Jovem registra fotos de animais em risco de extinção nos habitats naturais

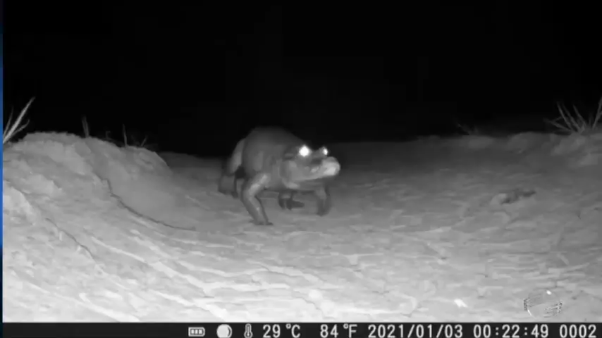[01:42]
Neste que estamos vendo, ele registrou um raro jacaré-tinga se deslocando de uma lagoa para outra.
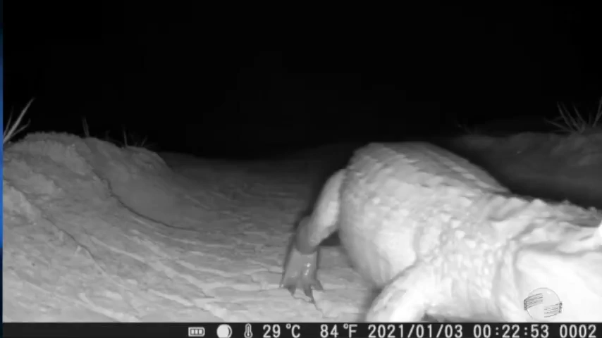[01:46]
À noite a câmera funciona com infravermelho, que quando o animal passa na frente, ela tem um sensor e ela liga.